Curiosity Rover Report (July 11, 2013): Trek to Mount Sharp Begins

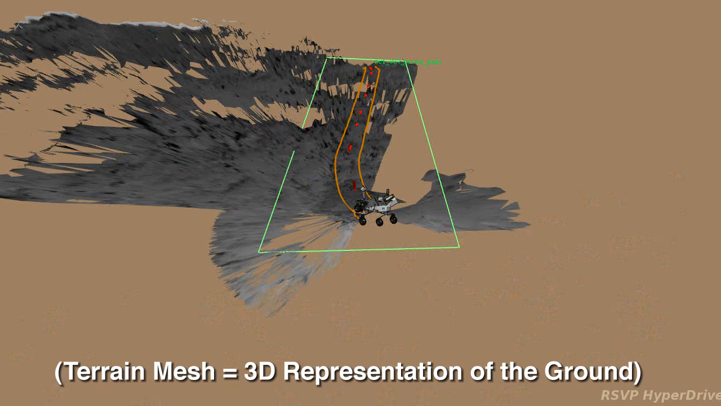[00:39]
A terrain mesh is a 3D representation of the ground. This was a 40 meter long directed drive.
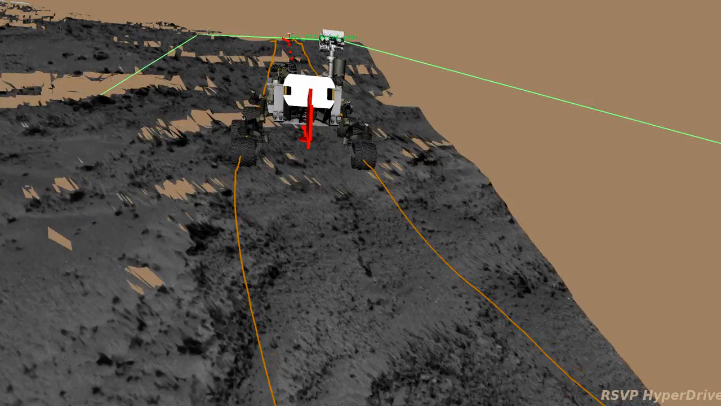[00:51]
40 meters is about as far as the NavCam terrain meshes can reach.
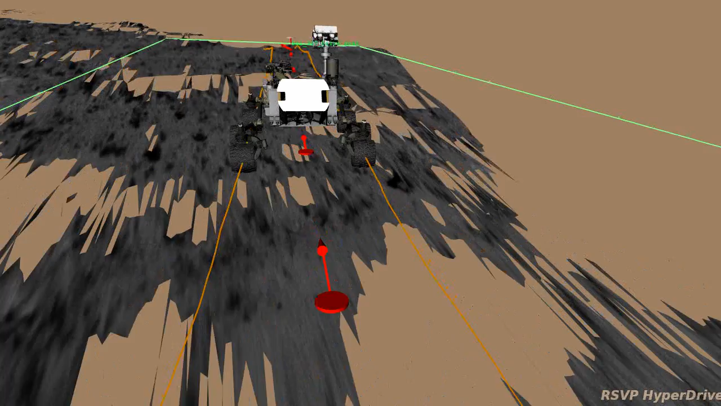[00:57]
The orange lines show the path that the front wheels will take, and the red marks show where individual arc and turn commands will be started. The green box shows the corral given to Curiosity as part of our drive plan.
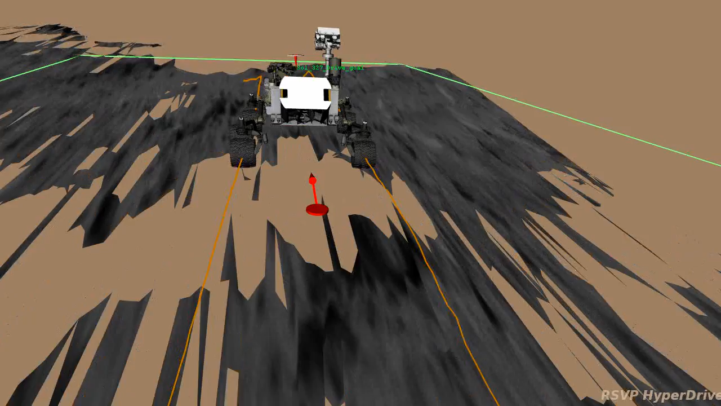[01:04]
She will not go outside it. The red and white marker shows the goal location.
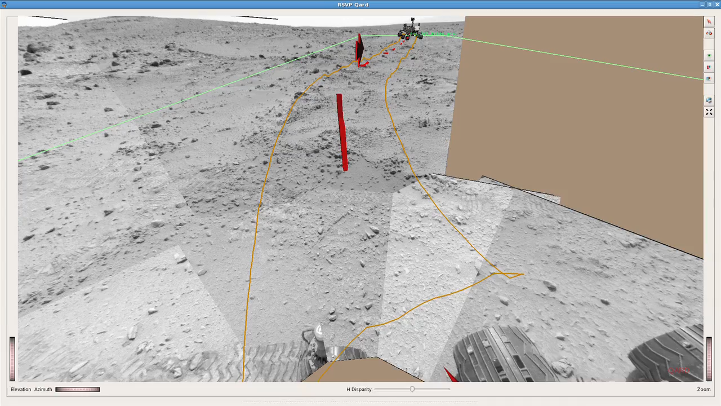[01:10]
Images and animations like these are how rover planners document and present drives for the rest of the team.